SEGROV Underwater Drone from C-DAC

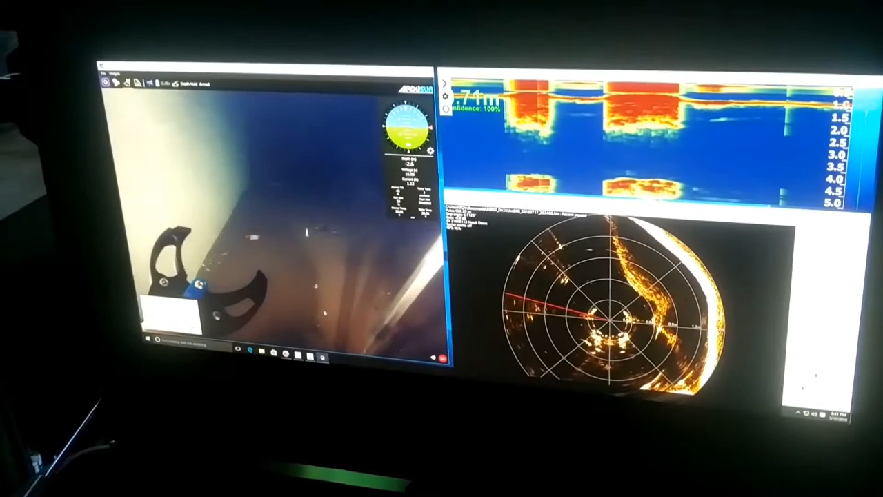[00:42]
manipulator arm and various other sensors for surveillance, navigational and inspection purposes.